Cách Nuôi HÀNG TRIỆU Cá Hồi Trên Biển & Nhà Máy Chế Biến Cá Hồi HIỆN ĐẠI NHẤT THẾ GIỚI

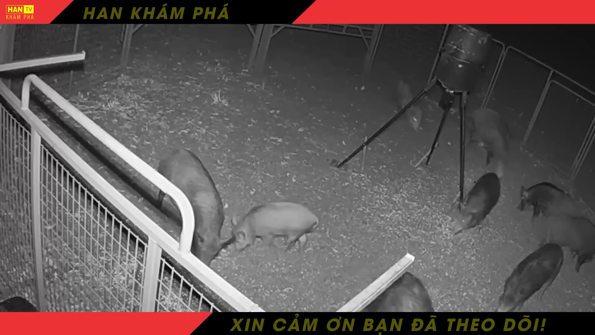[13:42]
Một số người dân ở Texas không muốn tiêu diệt lợn rừng trên đất của họ, vì vậy việc đặt bẫy là một giải pháp thay thế khá là dễ dàng.
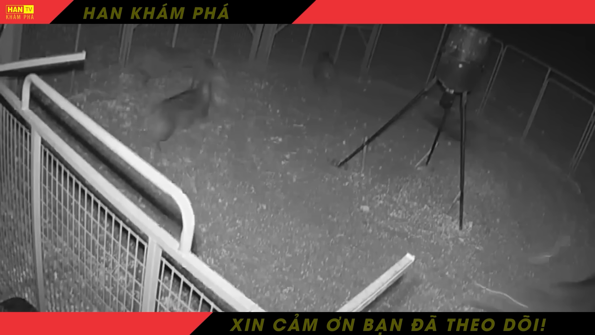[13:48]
Lợn sau khi bẫy được, sẽ được người nông dân di dời và được xử lý theo quy định của chính quyền địa phương.